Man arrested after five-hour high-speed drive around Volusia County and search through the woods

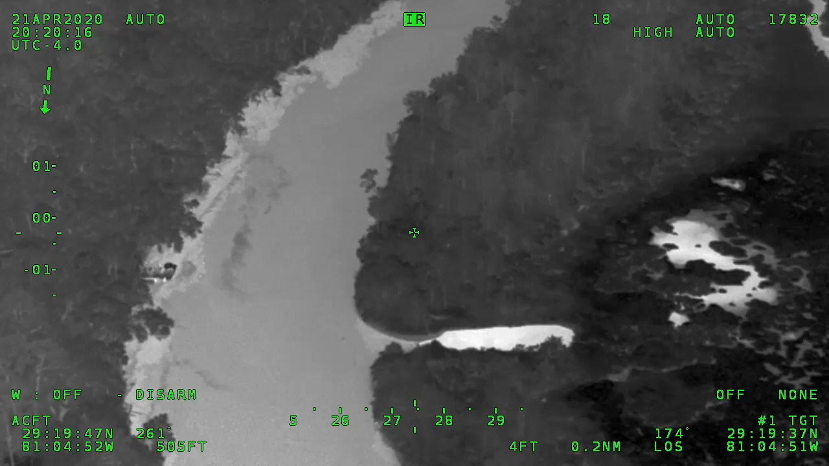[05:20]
Copy that. We'll have a dog on the boat here in a second.
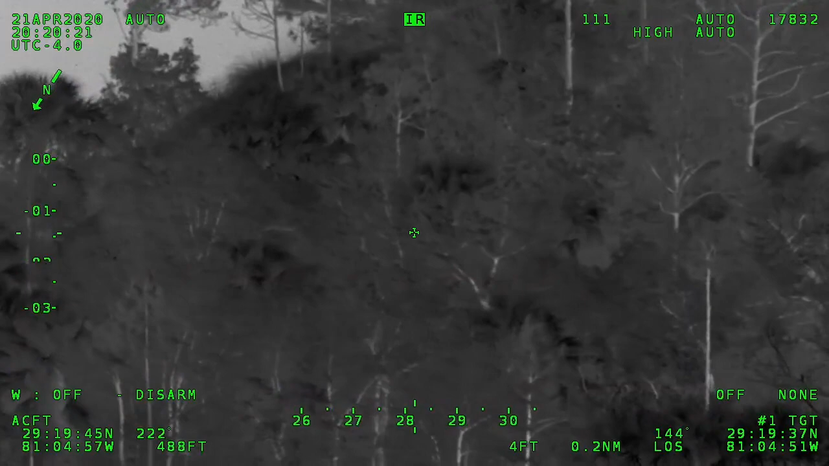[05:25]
He was crouched down. Now he's standing up by a tree.
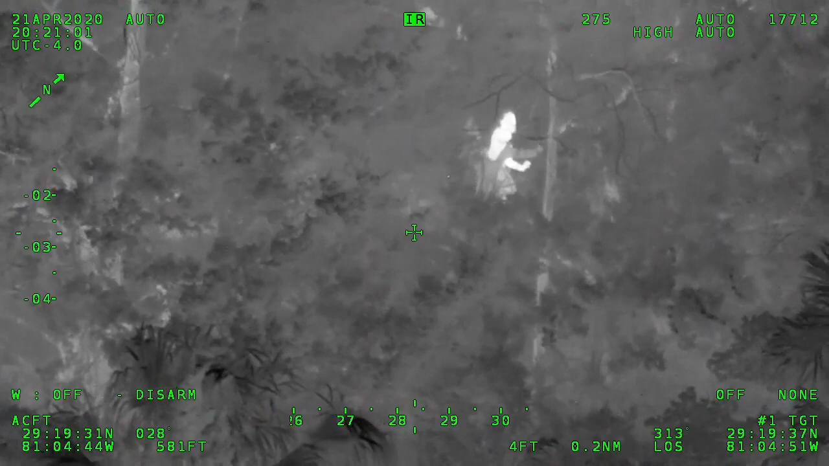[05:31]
Looks like he's shirtless. And he's starting to move to the north a little bit.
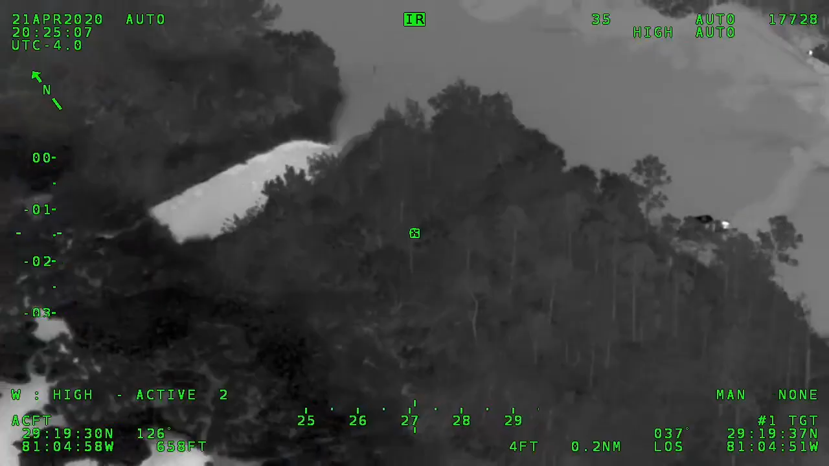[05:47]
Copy. All right. The dog and three guys are going in now.
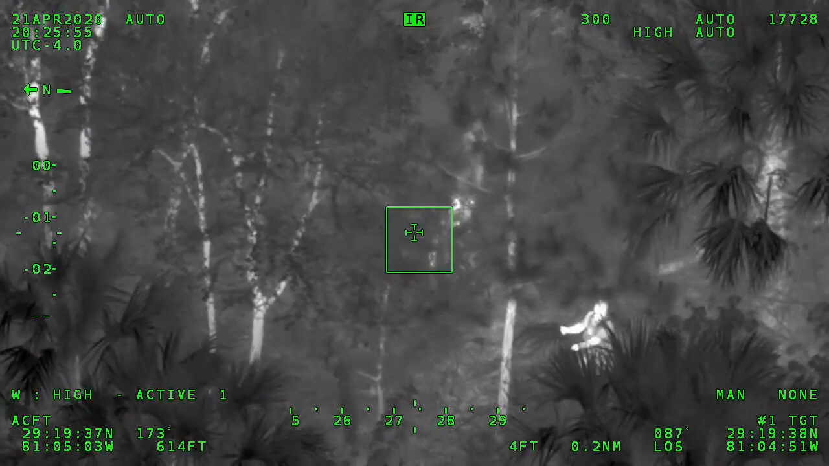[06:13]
Right beside you, canine. Out your right side, your right shoulder. 5 feet from you, behind a tree.